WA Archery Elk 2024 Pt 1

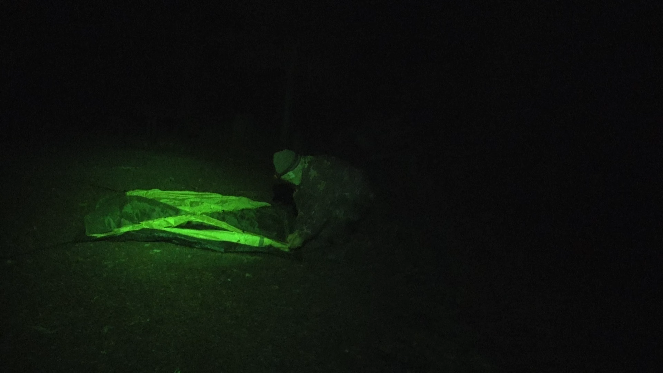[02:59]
So we got started around 5:45. Made pretty good time.
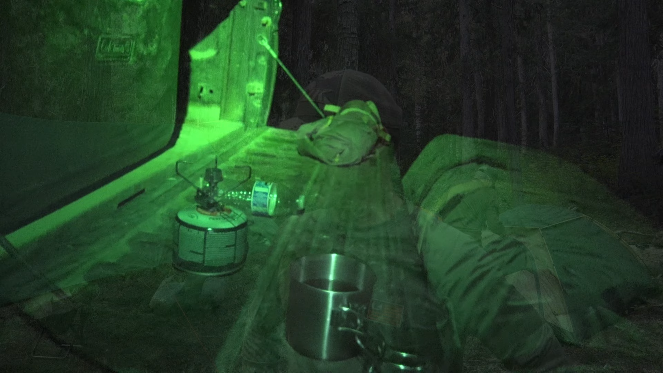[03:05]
As you can see, we already have everything set up.
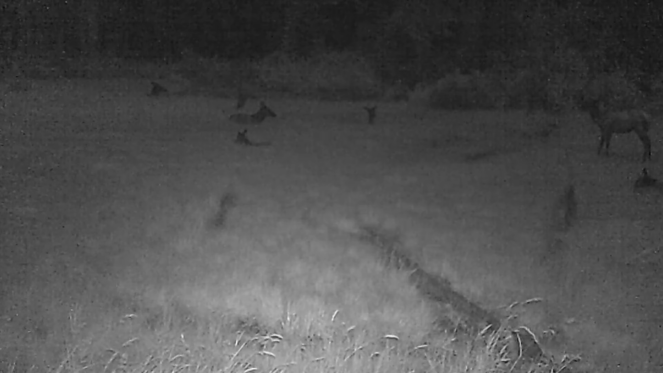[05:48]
I've had a lot of activity on the trail camera that I've had here,